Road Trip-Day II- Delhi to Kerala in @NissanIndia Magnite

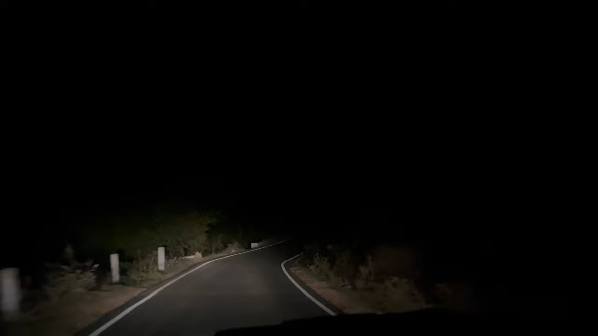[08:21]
इस वक्त बज रहे हैं मतलब सुबह के 2:30 एंड आई एम अबाउट टू रीच. इट्स लाइक 2 आवर का रास्ता और बचा है मेरे लिए, 2.5 घंटे अराउंड, नॉट 2 घंटे. एंड जस्ट लुक एट दिस प्लेस, दिस इज एक्चुअली मतलब अभी सुबह कितनी खूबसूरत लग रही होगी. अभी तो कुछ भी नहीं दिख रहा है इन रास्तों में.